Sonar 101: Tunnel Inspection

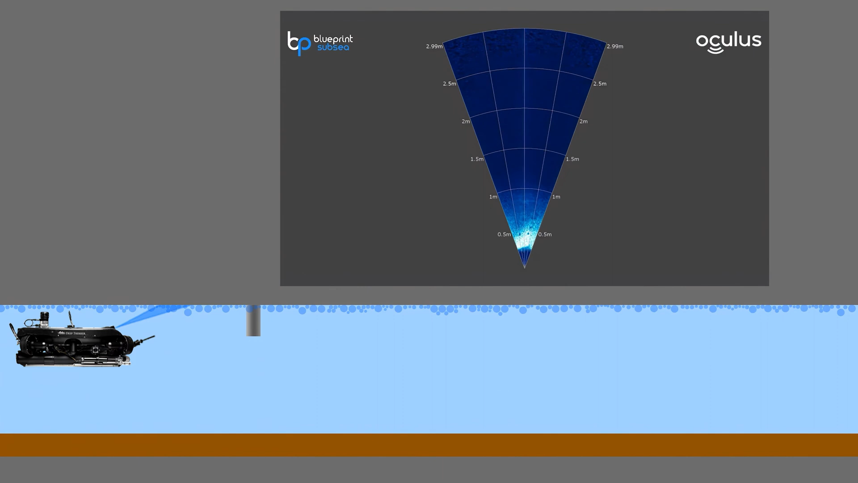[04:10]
we start to see a very, very tall shadow.
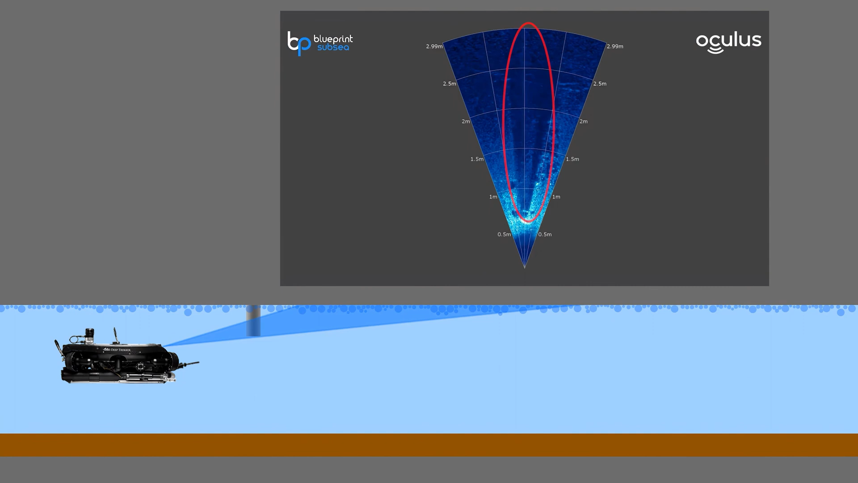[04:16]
And this means one thing, this subject is protruding from the crown of the tunnel quite a bit.
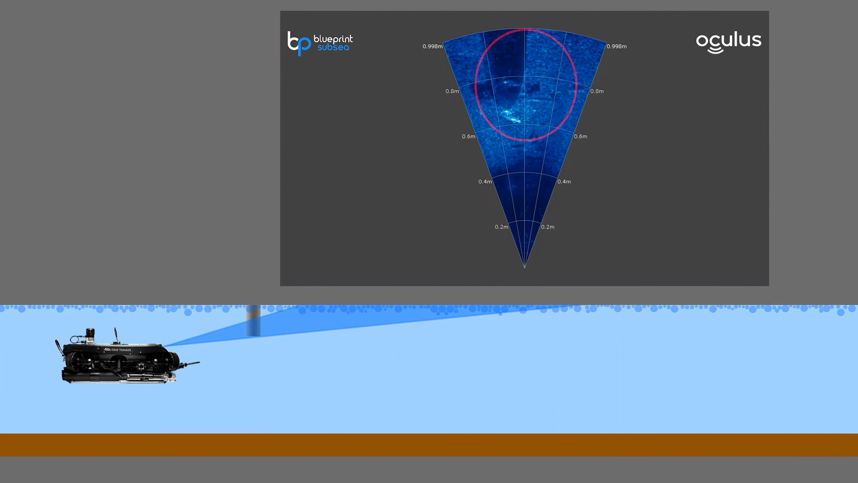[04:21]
So to get a better look at what we're seeing, we are now going to tilt the sonar, manipulate it and also move the ROV back and forth until we can kind of scrape those acoustic waves of the sonar right
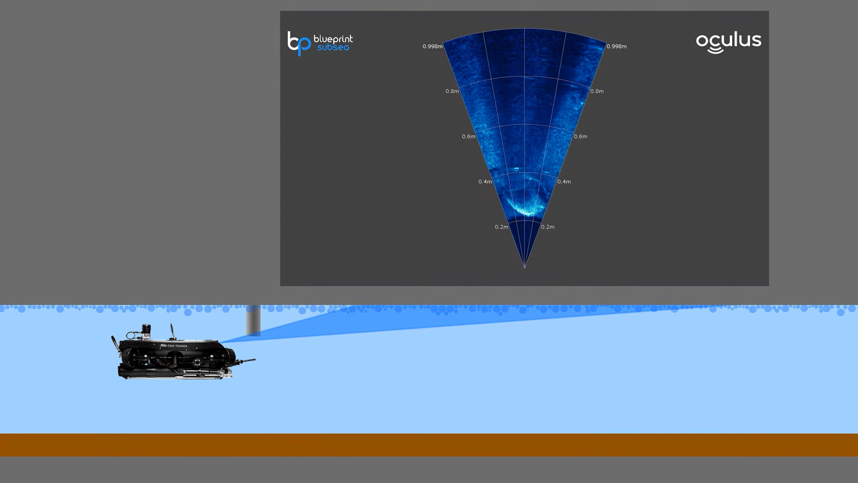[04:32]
along the edge of that target. We can now see here as the circle is coming more into play, it looks to be a vertical pipe protruding from that tunnel crown.
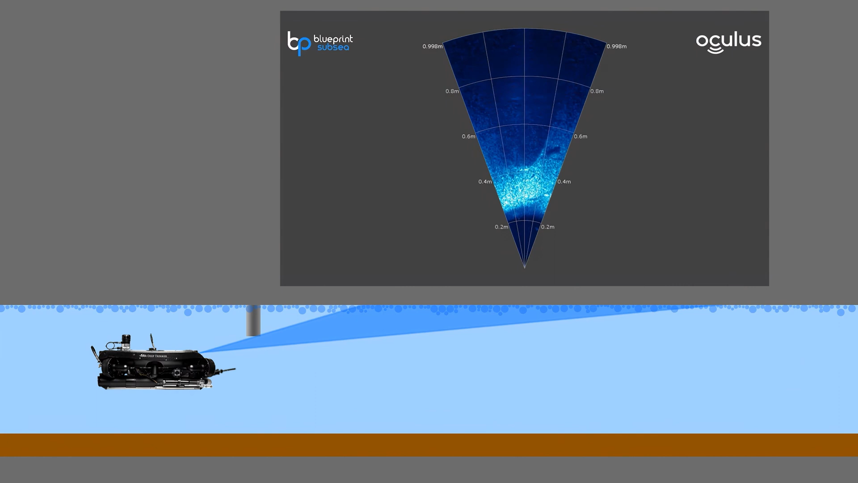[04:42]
We can now take a quick glance at our tether counter and be able to accurately map out exactly where this vertical pipe is within the entire tunnel. For this next example, we are going to take a look at a little bit of a different anomaly. This one, at first glance, seemed a bit rounded and seemed odd. At closer look, it turned out to be a large oval crack which is a type of crack that is common to see in tunnels.
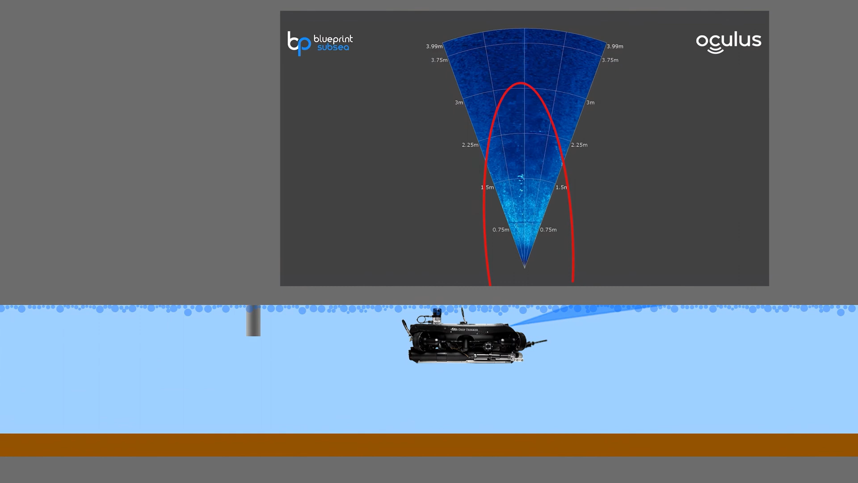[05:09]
By slowly yawing the ROV side to side, we are able to get a better look at this crack. This goes for basically anything with sonar. Always keep manipulating and tilting your sonar in order to get a better feel for your environment.
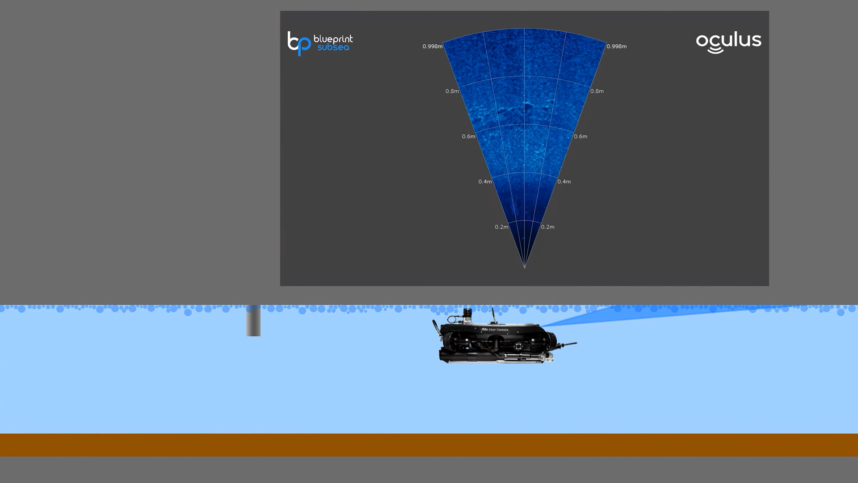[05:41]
Once your anomaly is clearly in view, it is time to temporarily park your ROV. Now, we want to note how far the anomaly is from the front of the ROV using our range scale on the sonar display. We need to know how far the anomaly is from the ROV so that when the tether manager calls out the distance of tether that has been displaced,